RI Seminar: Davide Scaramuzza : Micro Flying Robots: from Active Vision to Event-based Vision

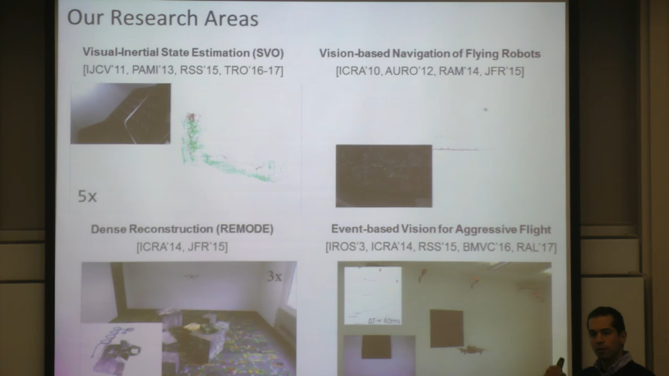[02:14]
But basically we tried to triangulate every single pixel in the image in real time using a GPU.